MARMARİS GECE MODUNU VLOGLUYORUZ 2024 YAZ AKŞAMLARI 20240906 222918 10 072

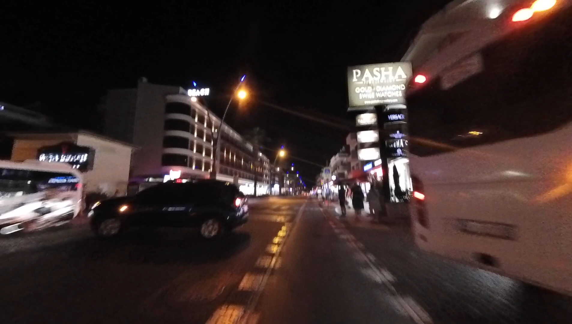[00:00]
Evet arkadaşlar, şu an Rizelerin en merkez bölgesine girmiş bulunmaktayız.